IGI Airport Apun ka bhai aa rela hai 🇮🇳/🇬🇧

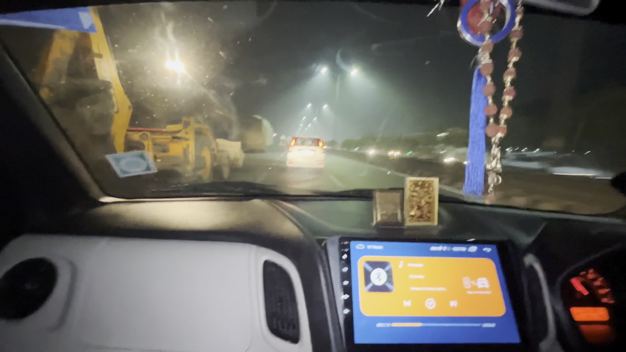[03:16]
तो गाइस मेन रोड पे पहुंच चुके हैं हम, जीटी रोड।
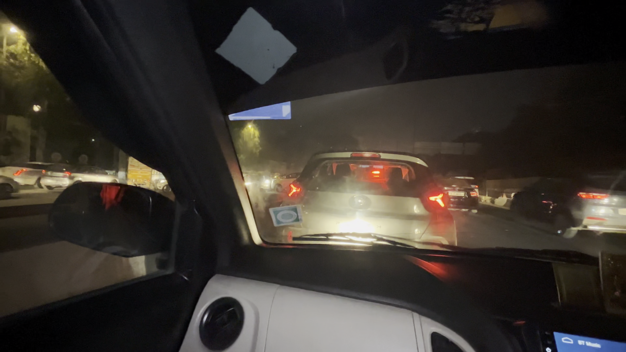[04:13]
जाम लग गया, यहाँ जाम लग गया, फटाफट कर इसने क्या हो गया जगह कटे हटे।
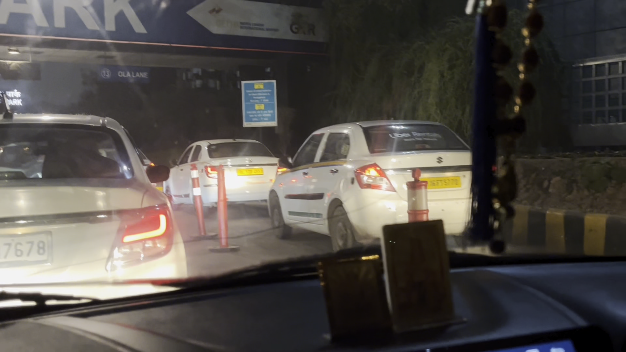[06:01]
टैक्सी ड्राइवर की लाइन अलग है सारे, देखो सारी टैक्सी आ रही है और ये हमारी लाइन।